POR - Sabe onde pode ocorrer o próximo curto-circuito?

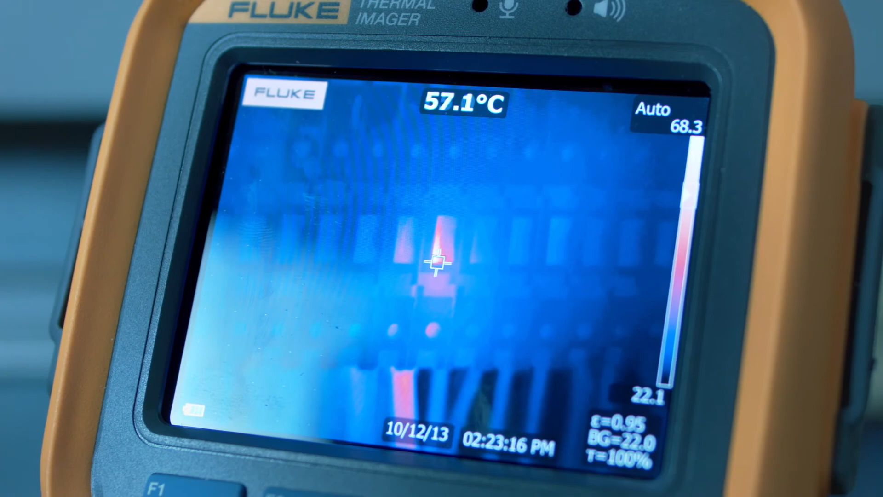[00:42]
On screen: spot 57.1°C
A temperatura é muito elevada. O cabo perdeu provavelmente o respectivo isolamento e tem de ser verificado para garantir que não existe risco de curto-circuito.